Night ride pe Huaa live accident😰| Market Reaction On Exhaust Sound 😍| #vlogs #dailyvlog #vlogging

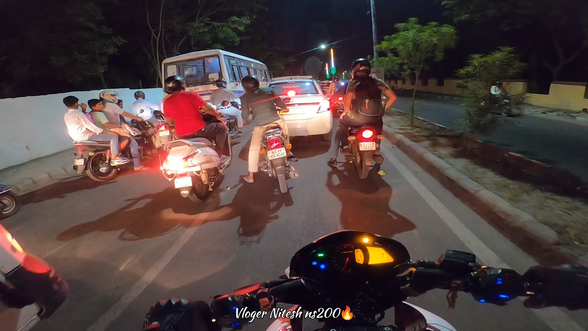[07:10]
ओ भाई लड़ाई हो गई भाई, भाई भाई भाई फाइट हो गई भाई इनकी
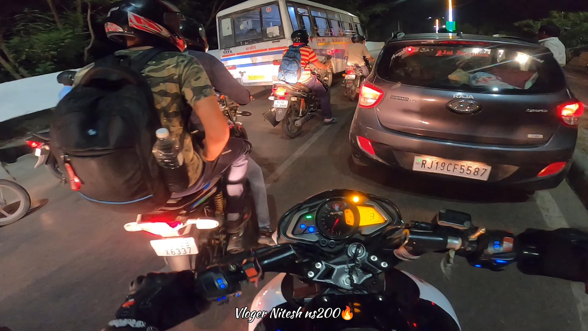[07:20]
भाई।
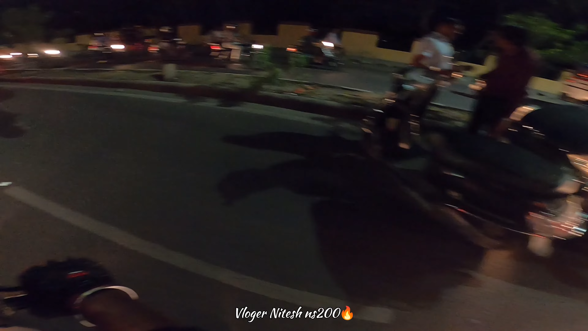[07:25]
चेक कर रहे हो भाई क्या भाई, लड़ाई हो गई।